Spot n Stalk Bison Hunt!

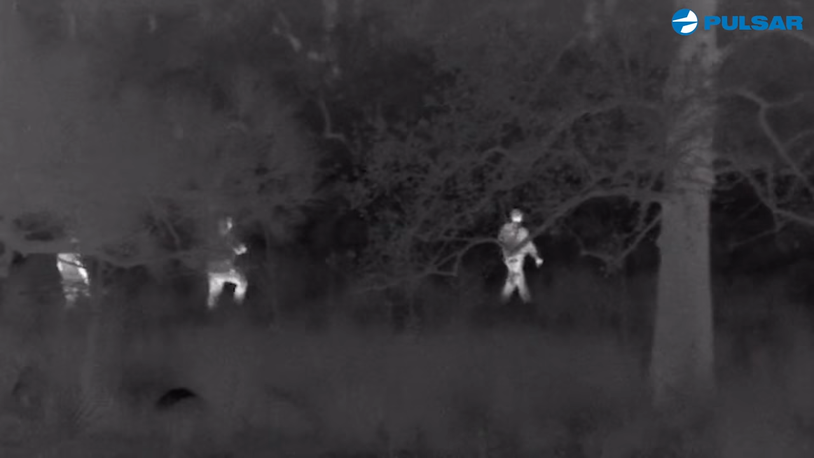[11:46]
After that, Maddie then handed her rifle off to Keith and we went to scouting a little bit.
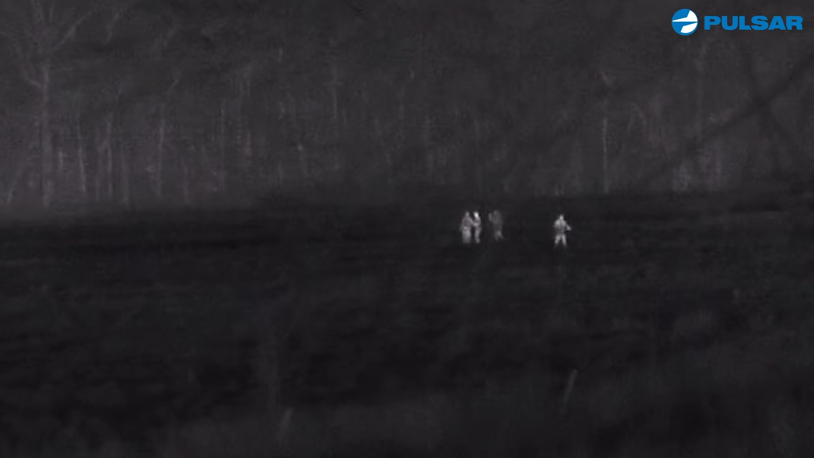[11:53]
Before we knew it, there was another pack of pigs.
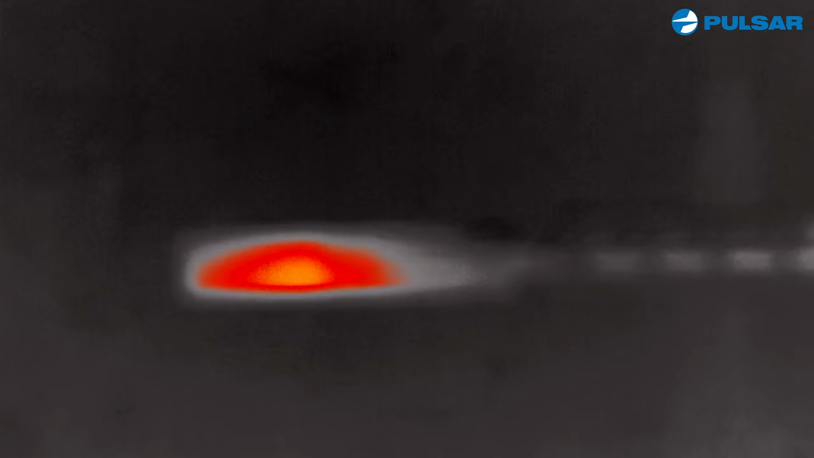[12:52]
I mean, it's not just the, you know, the rifle and the thermal optics on it, but also, you know, this Kofieger wrist.